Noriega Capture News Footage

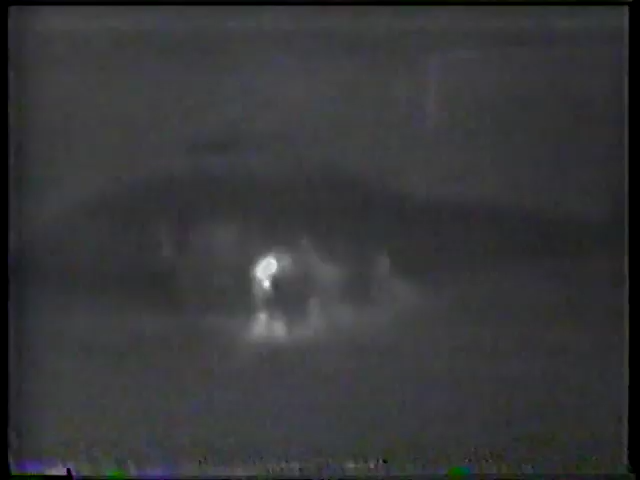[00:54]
Tonight, Noriega emerged from the Vatican Embassy in Panama City. Where he'd been holed up since Christmas Eve.
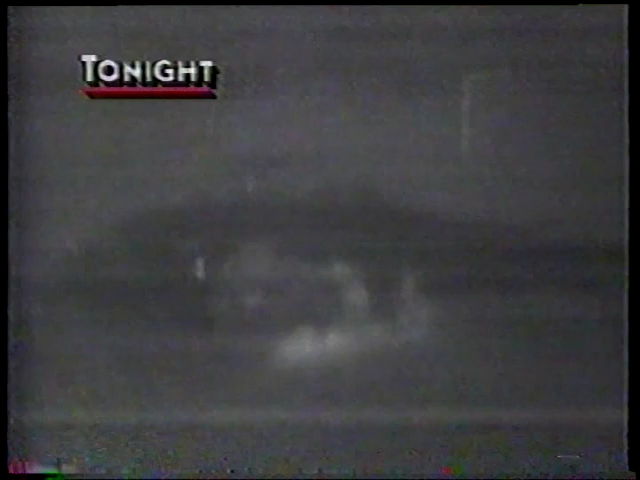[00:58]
Boarded a U.S. Army helicopter. And was flown to Howard Air Force Base in Panama.